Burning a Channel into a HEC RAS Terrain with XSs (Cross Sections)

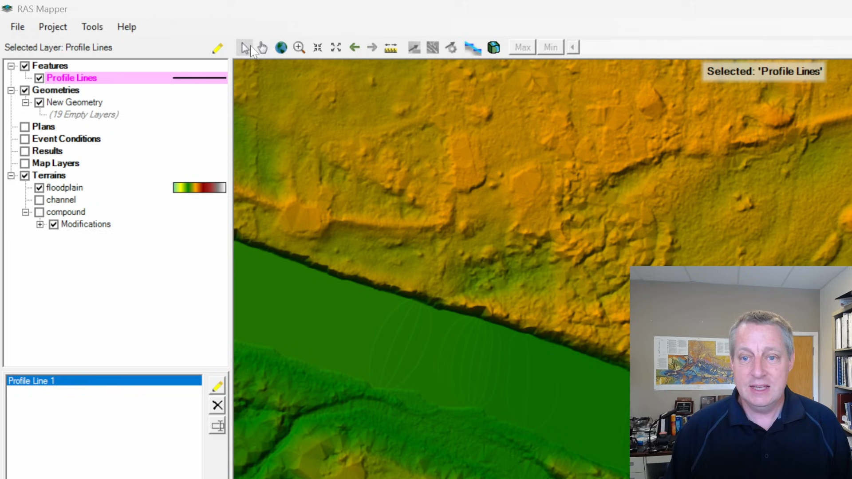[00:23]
I'm basically just performing it in the demo We use the kind of famous Muncie train that already has a channel But we're just kind of taking the bridges out But this is the more common use case is that you've got a train that has just kind of beautiful, you know,
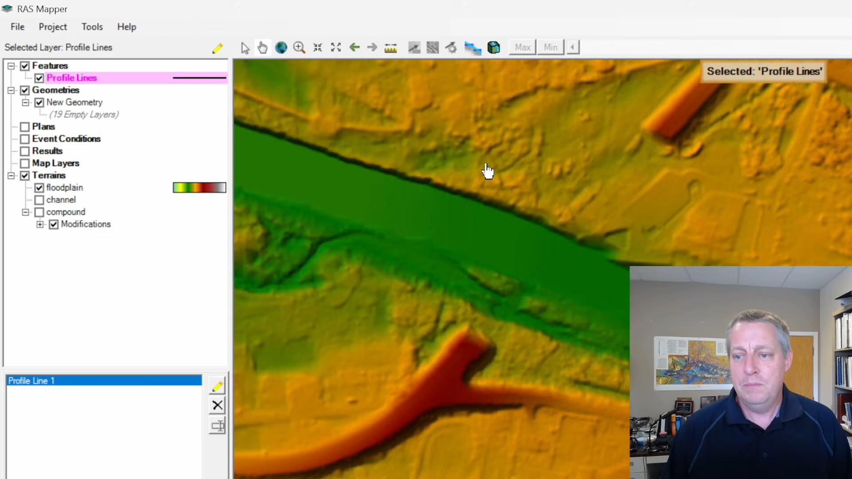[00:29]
overbank data But you see people make models with these there. There's no channel here You go here and you can use the measure tool to plot a cross section This is a sign that you actually have no channel data And you should not build a model with this.
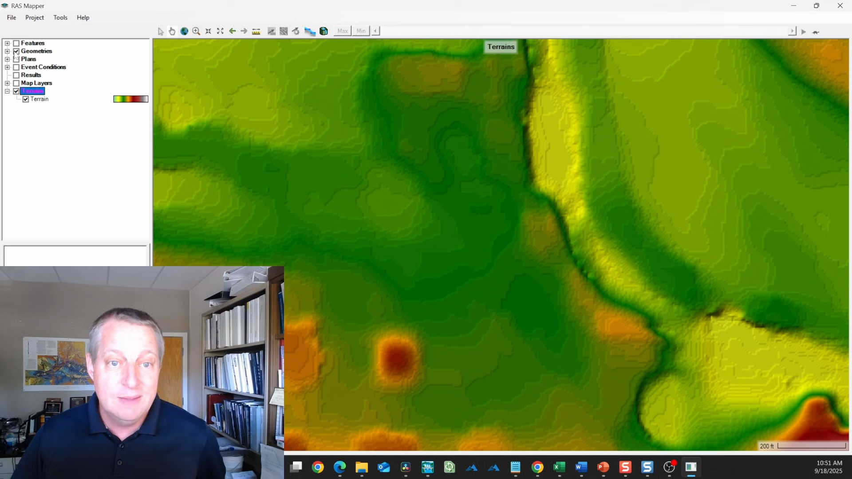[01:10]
model of this system And if we look at the rivers in the cross sections Well, these cross sections are probably going to be a better model of what's happening in the channel than,
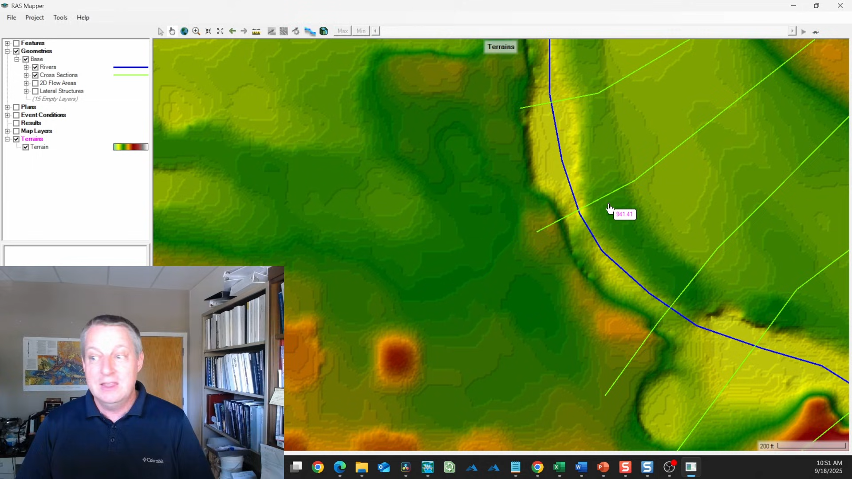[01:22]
you know, this DEM And so if we kind of go look at the geometry data,
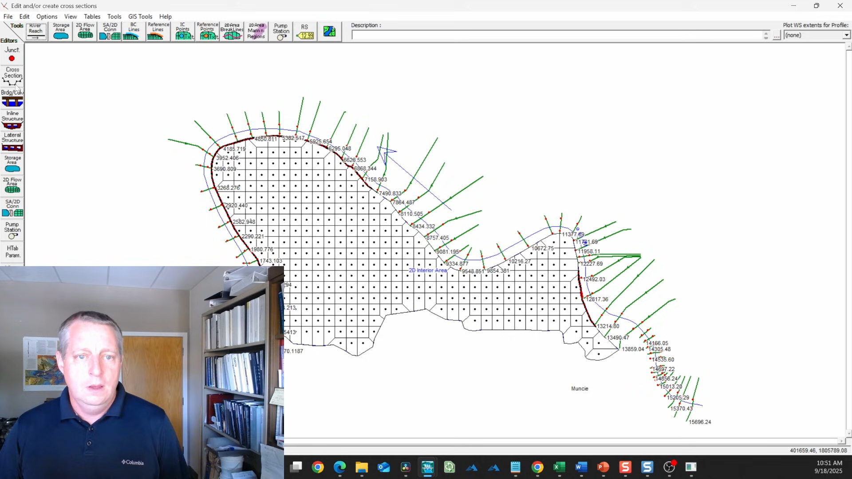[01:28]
you know, go to the cross sections We have these cross section The cross sections have these points called channel banks These are the transitions that modelers put in between what we consider
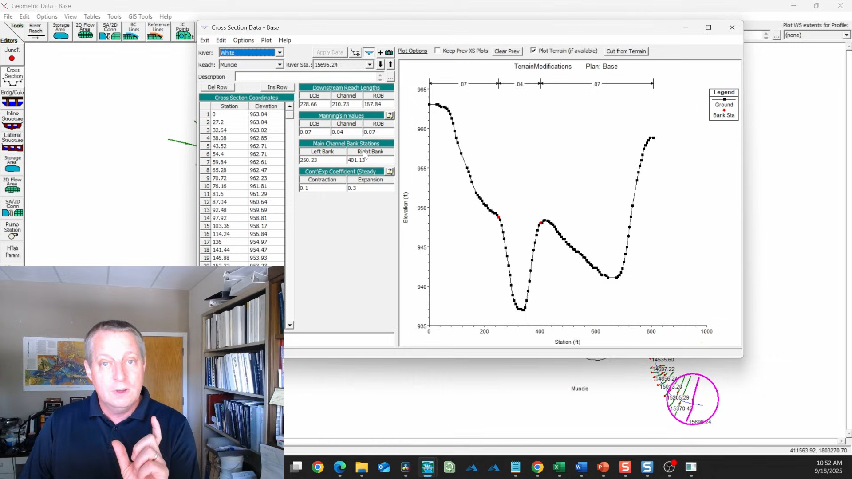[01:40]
our channel hydraulics and our overbank hydraulics These are going to help us because what we're going to do is we're going to interpolate these cross sections But only within these channel banks All right, so if we go back to mapper
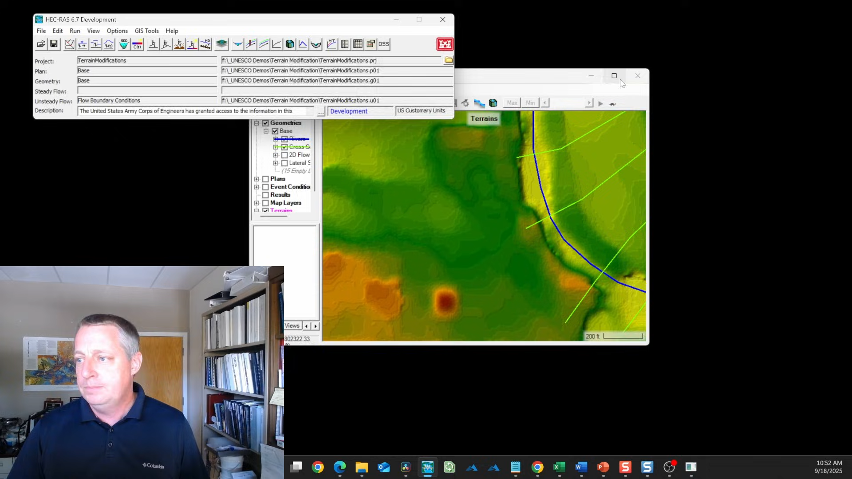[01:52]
And we go to our river, you'll notice that bank lines
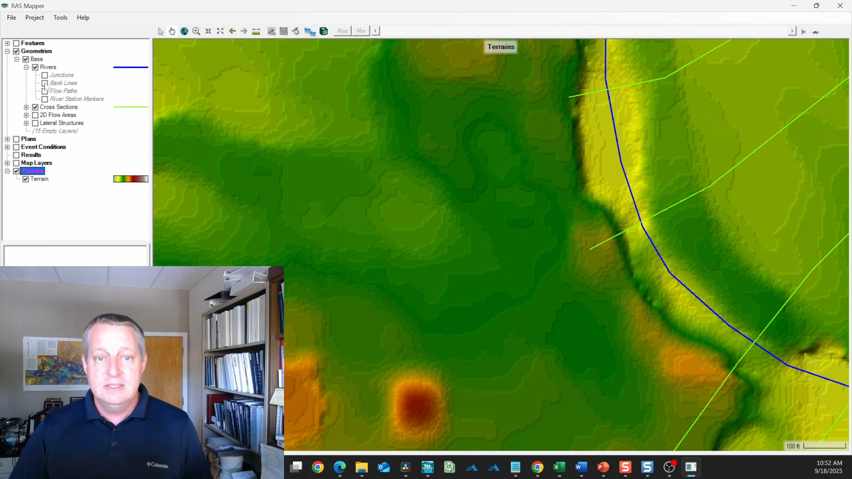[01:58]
is not a thing We don't have those, but we do have those bank points And so we can
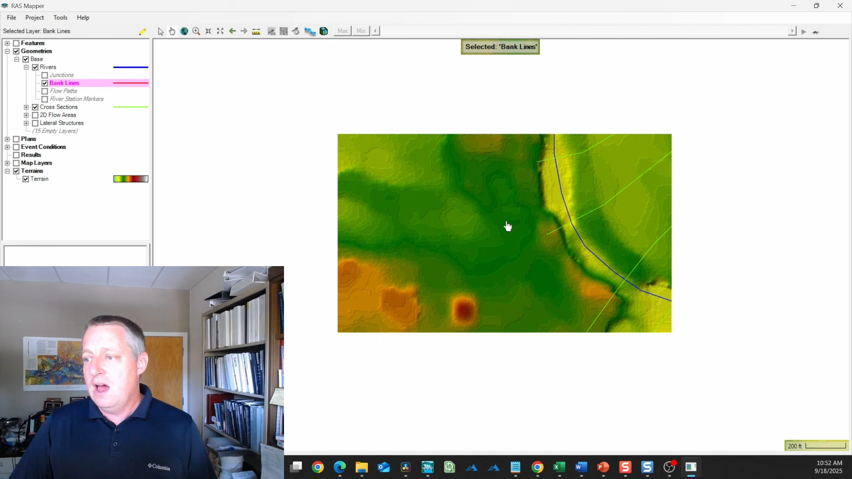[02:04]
automatically generate the bank lines from those bank points So I'm going to right click on here I'm going to edit it And I'm going to say, hey, create my bank lines from my bank stations And it does And one of the things you'll notice is that it's not really like a naive interpolation